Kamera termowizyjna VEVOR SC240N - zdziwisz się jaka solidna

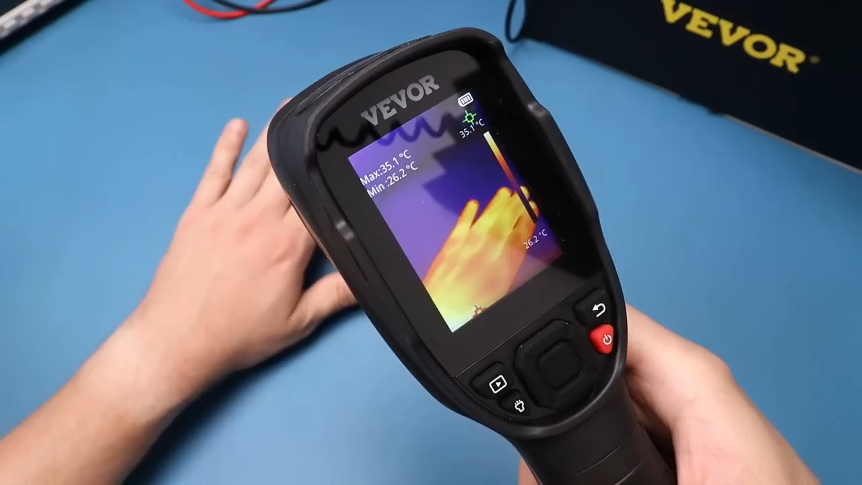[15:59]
On screen: max 35.1°C, min 26.2°C
Parametry matrycy, jak na przedział cenowy około 1000 zł, są zdecydowanie wystarczające. Szkoda, że kamerka nie nagrywa filmów i nie posiada komunikacji z komputerem. Do napraw drobnej elektroniki w tej formie kamerka średnio się nadaje. Wypadałoby zaopatrzyć się w akcesoryjną soczewkę makro, która może nie być dostępna dla tego modelu.